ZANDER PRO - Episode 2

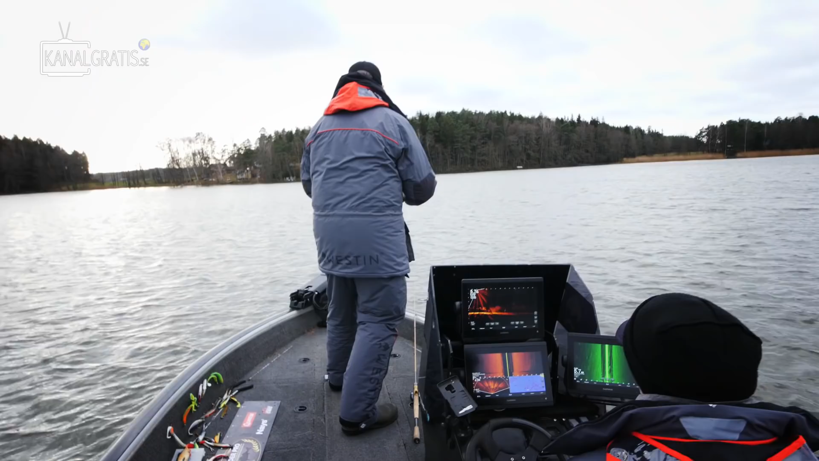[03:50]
Yep, fast drop. Yeah, now I see it very good. I think you have to take this under this. No reaction for small. Big fish. Yep, go.
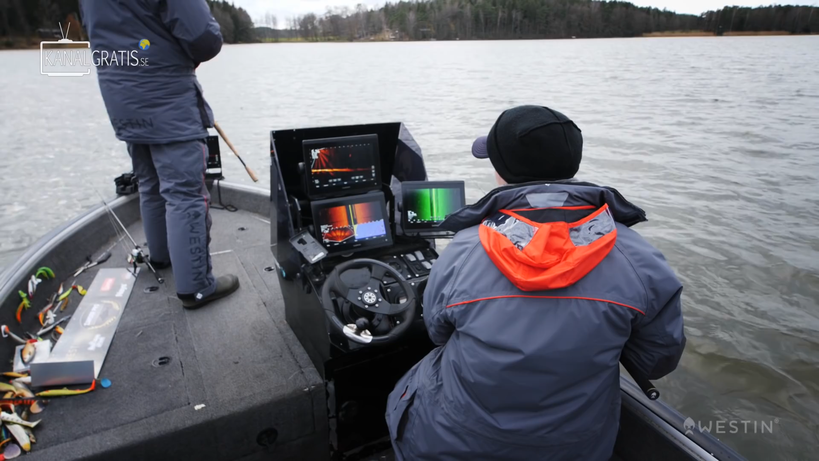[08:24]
Besides locating the fish, the electronics also gives the angler valuable information on how the fish is reacting to the lure. If they're not interested in a certain lure or color, you can easily present another option and see if it makes any difference. It's coming. Yep! Net, net, net! Zander? Yep. Big one.
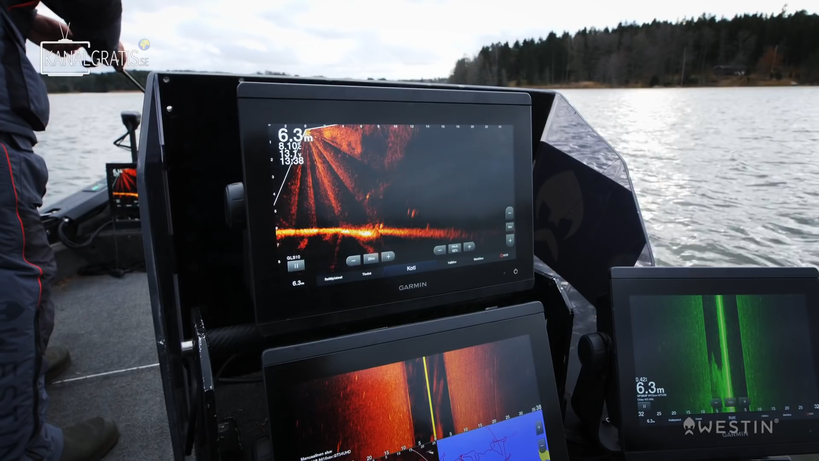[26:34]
On screen: depth 6.3 m
Yep. Yep, reaction, it's coming. No, take it, please take it. Still coming, that's a big fish. Take it, please take it.
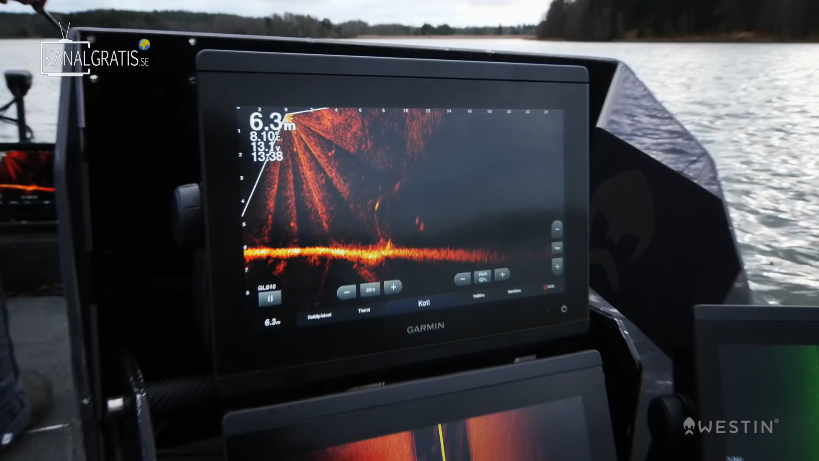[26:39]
On screen: depth 6.3 m
Little shake, come on mama. That's a big fish.
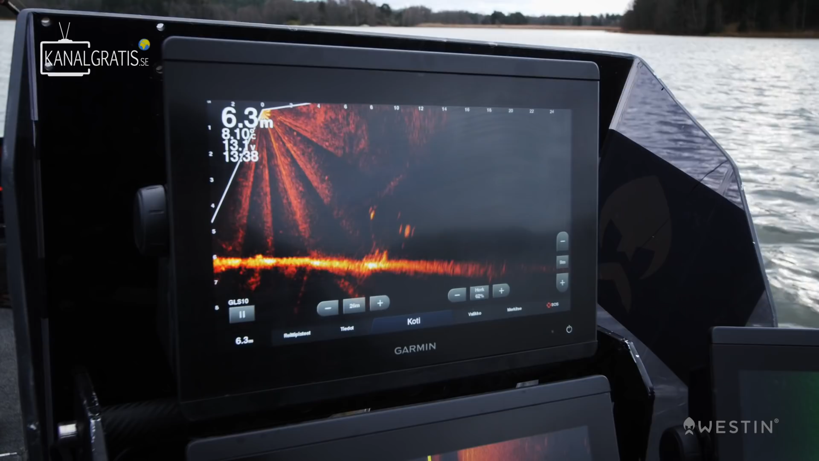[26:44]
On screen: depth 6.3 m
It's coming. Yep. Hang on. Looks like a pike. It's a pike, feel it on the teeth.
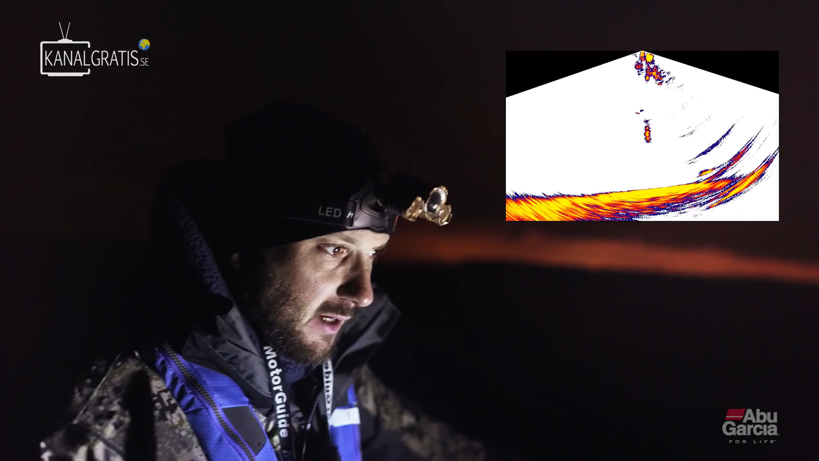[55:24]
So I'm just trying to locate the best area where I find the biggest marks, the biggest fish. And as soon as we have them, there's a really big one.
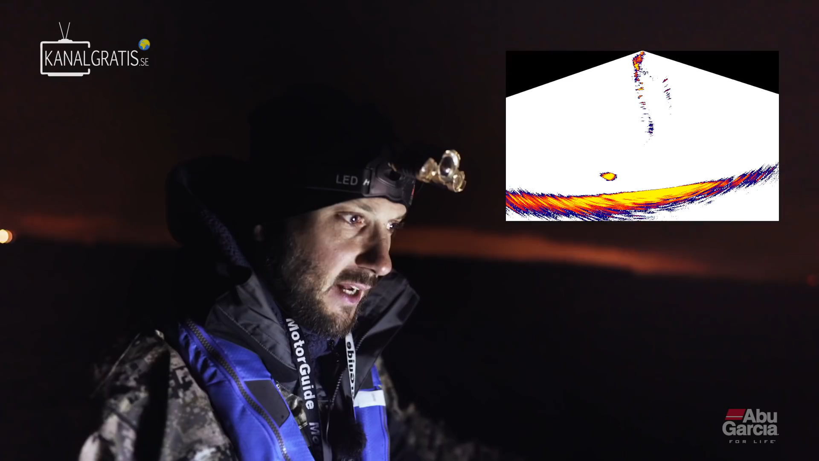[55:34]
This is one really big one. It's for sure 85, 80, 86 centimeter. But it's just one, so it's very difficult to cast.
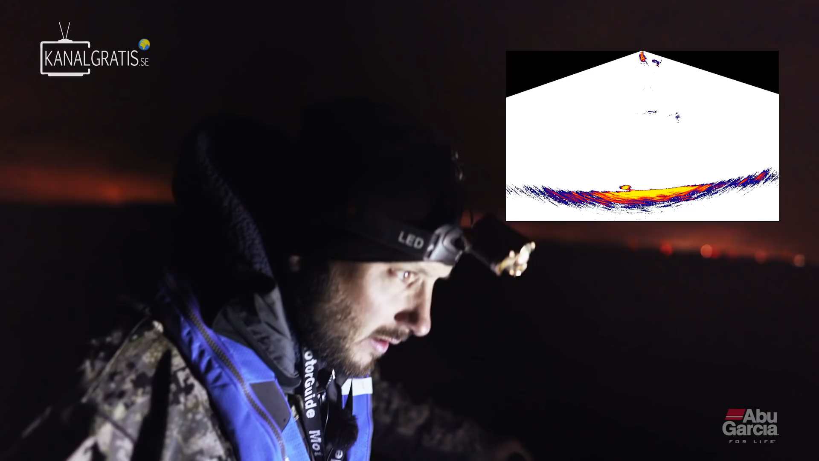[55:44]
But let's see if we... I will drive back.